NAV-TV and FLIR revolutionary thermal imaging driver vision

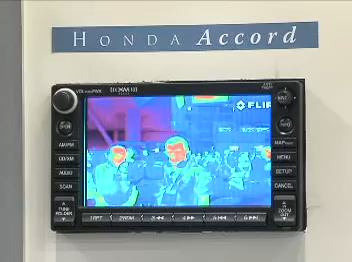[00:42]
You may see different color palettes either black and white where white is
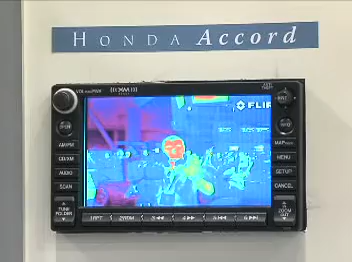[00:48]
hot black is cold or maybe a color image where blue is cold and red
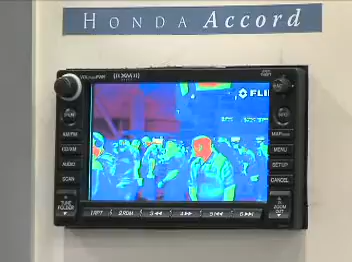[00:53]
is hot but this is not really a tool that you could use you
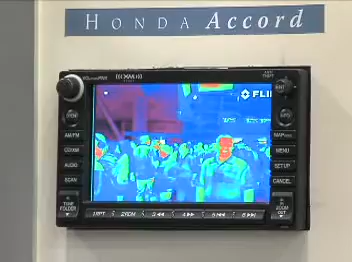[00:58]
could solely use for driving this is an inspection point you